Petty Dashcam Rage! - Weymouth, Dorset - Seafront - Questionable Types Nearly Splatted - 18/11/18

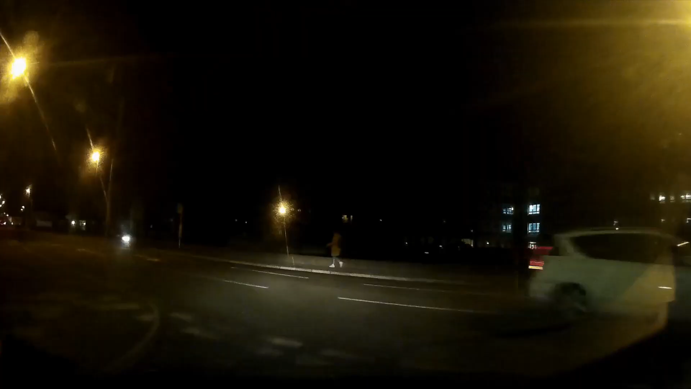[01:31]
Oh my god, I hope the mic's on. I turned it on yesterday. Why did they walk straight out from the car? Because they're f***ing smack addicts. Bloody. Is my microphone on? Please be on. Is it on? The microphone's on!